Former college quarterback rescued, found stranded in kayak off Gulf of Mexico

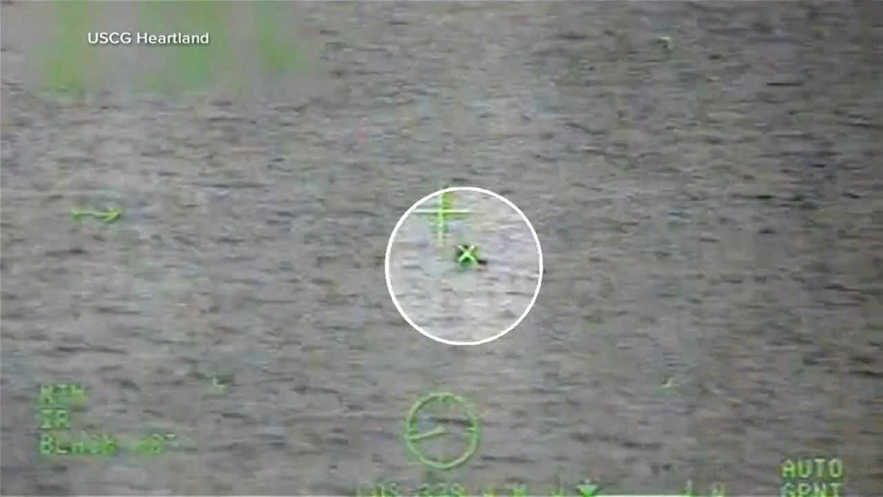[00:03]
Kayaker Chris Smelly, a former quarterback for the South Carolina Gamecocks, spotted by the U.S.
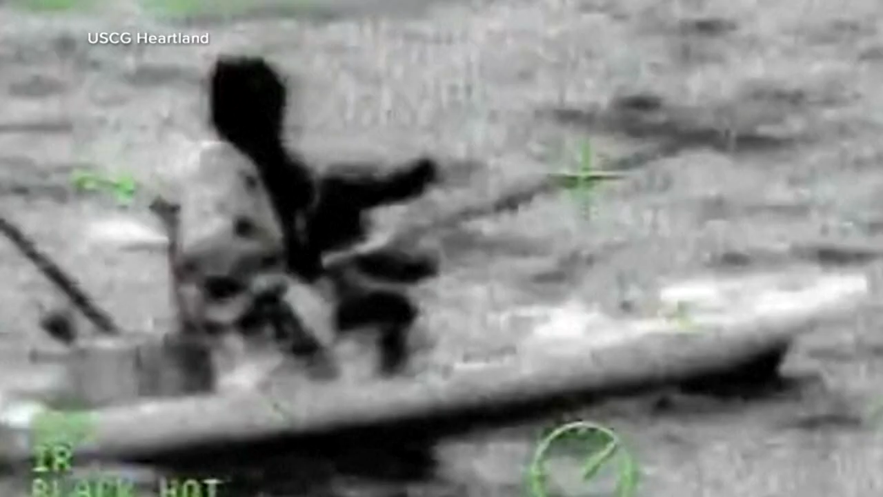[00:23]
The 37-year-old with one hand on a fishing pole,
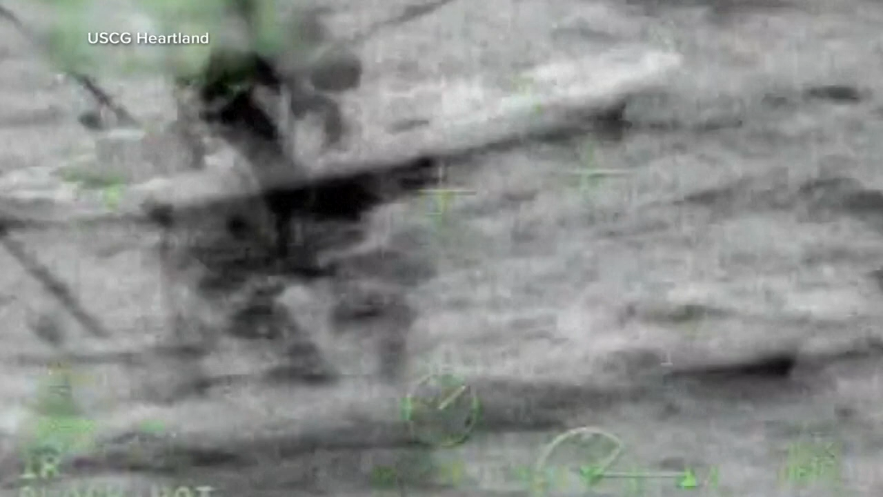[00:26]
the other waving for help, unable to paddle back to land.